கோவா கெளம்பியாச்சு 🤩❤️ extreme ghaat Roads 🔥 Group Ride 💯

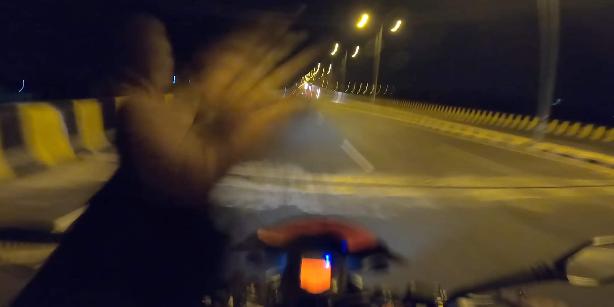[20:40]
இந்த பிரிட்ஜில் லைட்டை எல்லாத்தையும் லைட்டை போட்டு விட்டு வந்தால் இன்னும் மஜாவாக இருக்கும் பார்த்தீங்களா.